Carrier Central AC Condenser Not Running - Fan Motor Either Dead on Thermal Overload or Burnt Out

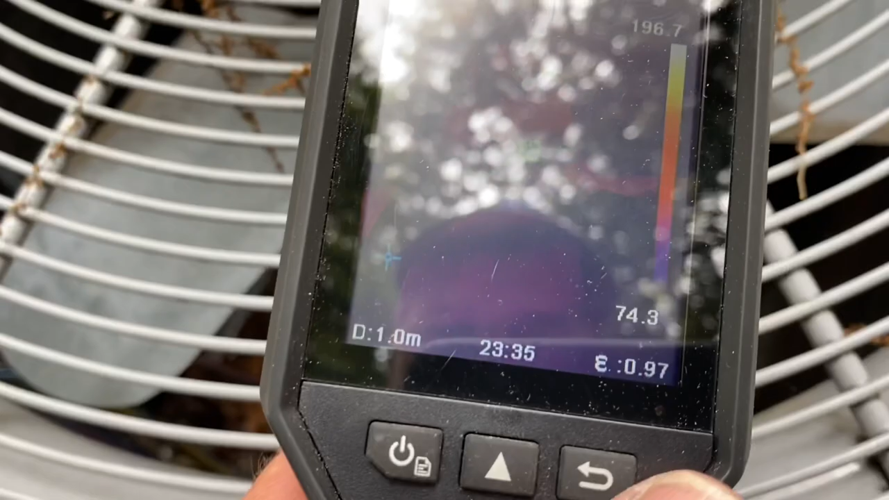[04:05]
so we definitely have a condenser fan motor more
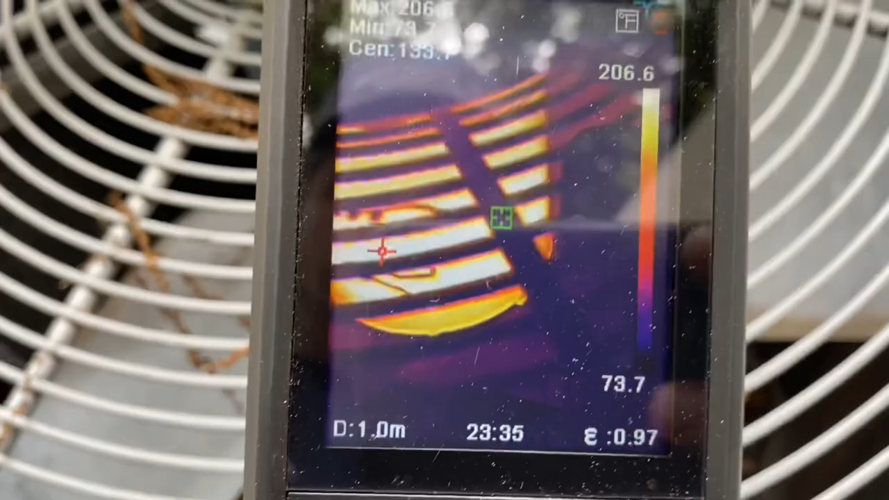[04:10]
than likely in thermal overload so that's out
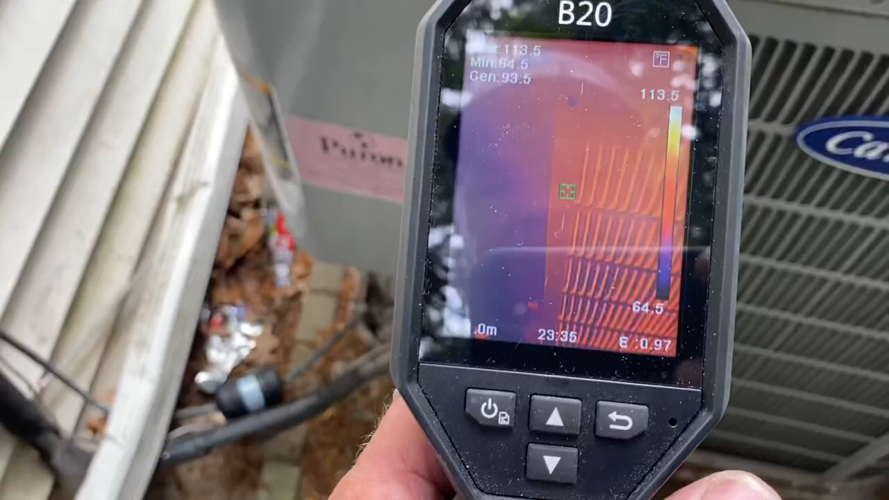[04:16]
so let's go take a peek i don't see much going on with that compressor then again we have that insulation blanket around it so let's take the access panel off see what we see all right